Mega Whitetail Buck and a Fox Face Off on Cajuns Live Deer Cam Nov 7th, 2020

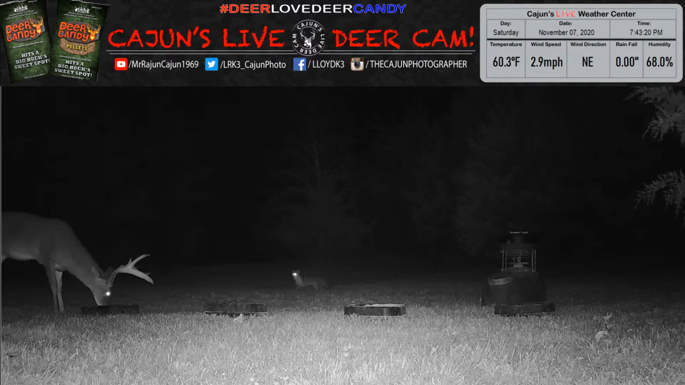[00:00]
looked like that buck has some company. Mr. Fox showed up.